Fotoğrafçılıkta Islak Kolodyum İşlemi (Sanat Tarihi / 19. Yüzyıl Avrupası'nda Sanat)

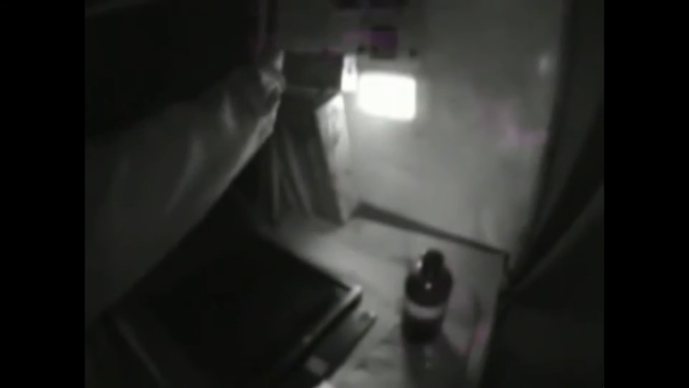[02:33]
Sonra fotoğrafçı ışığa doyarlı hale gelen camı gümüş banyosundan alır ve kolodyumlu taraf aşağı gelecek şekilde cam tutucuya yerleştirir. İşte bu sayede cam kameranın içindeki ışığı algılar. Gümüş nitrat fazlalığı arka tarafından temizlenir. Kapatılan cam tutucu daha fazla ışık almaz. Böylelikle güvenli bir şekilde karanlık odadan çıkabiliriz.
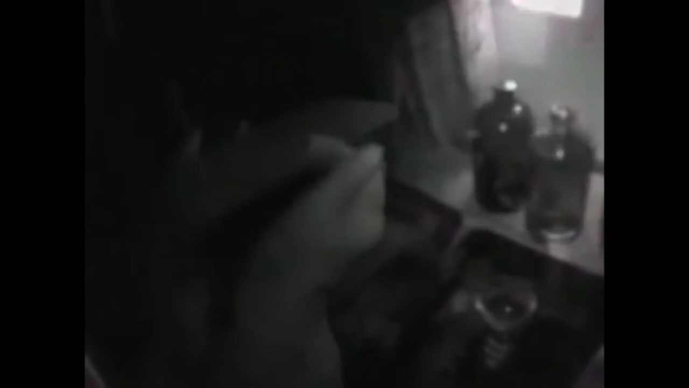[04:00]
Banyo çözeltisi camın üzerine dökülür. Çözeltinin eşit ve her yeri kaplayacak şekilde dökülmesi çok önemli. Yoksa fotoğrafın son halinde çizgiler ve işaretler bırakacaktır. Fotoğrafçı görüntüden memnun olduğunda yıkamayı bitirmek için camın üzerine su döker.